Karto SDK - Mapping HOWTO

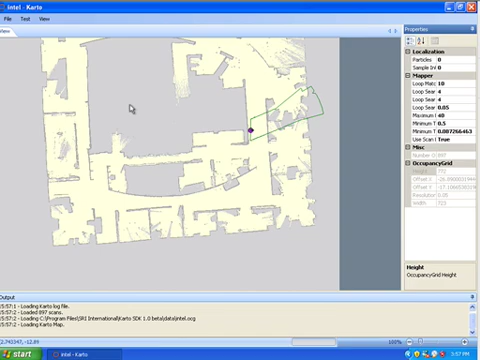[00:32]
This is the Intel lab in Santa Clara. So that shows the map as it was. It's pre-computed. And now what we're going to show you is we can actually zoom in at any point on that map, but we're going to do the mapping.
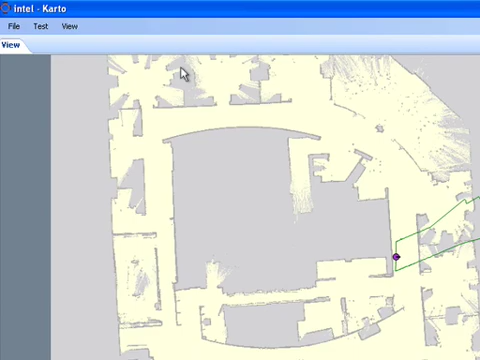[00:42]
So you go to Test, Mapping. Please choose the resolution of the map you want. It's, let's say, 5 cm per pixel, 0.05.
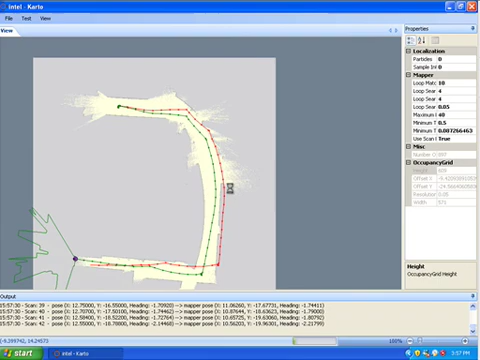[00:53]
And now when you hit OK, the mapping system starts. It starts as fast as your computer can run, and this computer is pretty fast. So you can see the robot is moving probably something like 5 or 6 times real time.
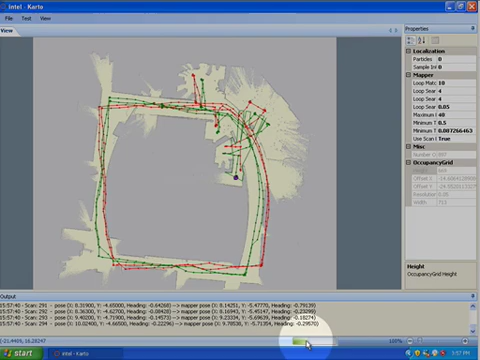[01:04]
Here the bar shows you the progress into the log. You can see that there is actually 740 scans in that system.